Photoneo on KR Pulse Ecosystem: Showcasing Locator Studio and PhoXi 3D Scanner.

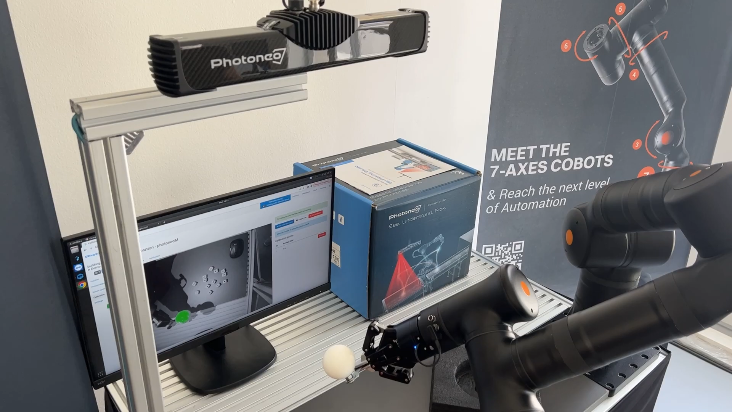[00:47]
which incorporates our Foxy 3D sensor or motion cam 3D camera together with the Locator Studio software running on the vision controller, which is seamlessly connected to CASO robots.